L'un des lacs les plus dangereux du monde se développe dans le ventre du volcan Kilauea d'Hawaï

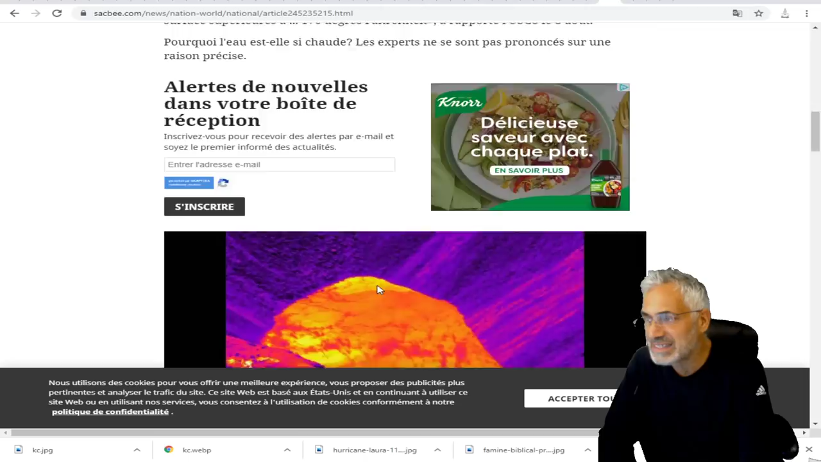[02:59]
Cette image thermique du lac d'eau au sommet de Kiloéa indique
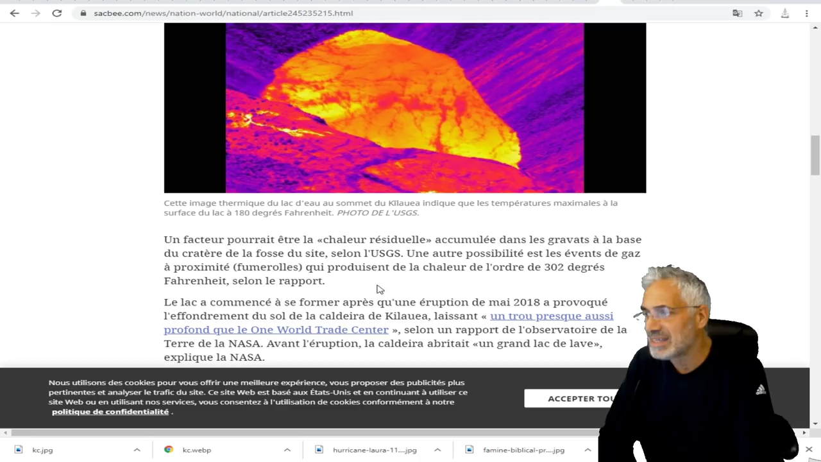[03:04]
que la température maximale à la surface du lac est à 180 degrés Fahrenheit.